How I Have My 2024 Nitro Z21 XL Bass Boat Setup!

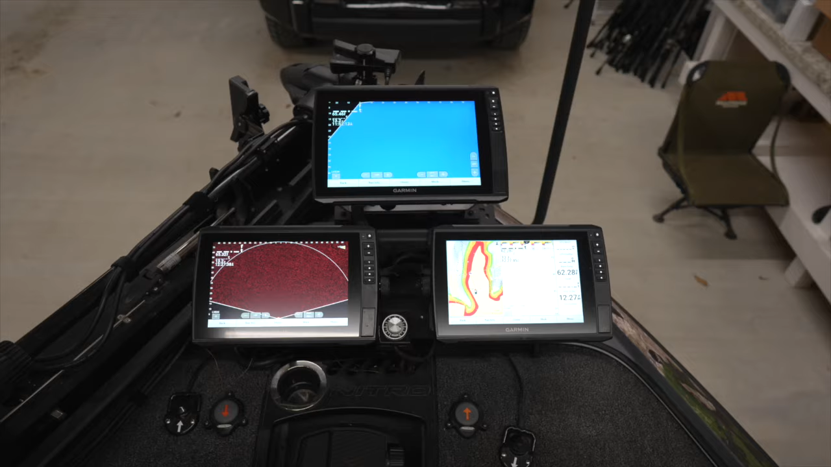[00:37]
And then the graph beside it I use just for my mapping in 2D. So I keep it pretty simple up there. All of that is on a Bass Boat Technologies mount.